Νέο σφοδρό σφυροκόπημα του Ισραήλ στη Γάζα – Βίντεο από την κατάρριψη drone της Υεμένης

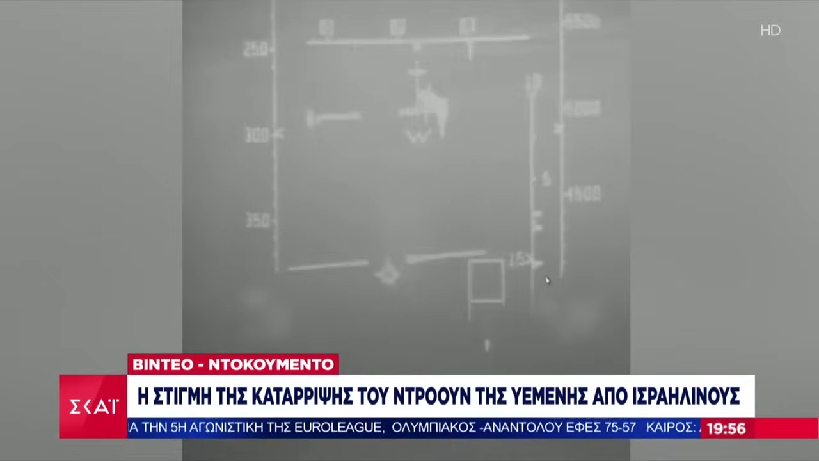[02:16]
Δείχνει λοιπόν μαχητικά αεροσκάφοι να αναχαιτίζουν ένα ντρόουν το οποίο φέρεται να προέρχεται από
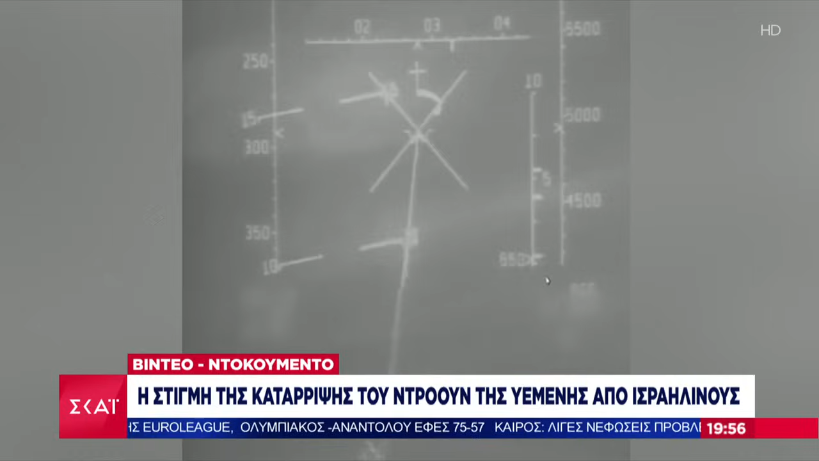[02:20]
τους χούδι της Ιεμένης να δίνει σε μια απόσταση περίπου 2.000 χιλιόμετρων και καταρρύφθηκε στην περιοχή των Σινώρων με την Αίγυπτο ενδεχομένως όπως λένε και οι Ισραηλινοί να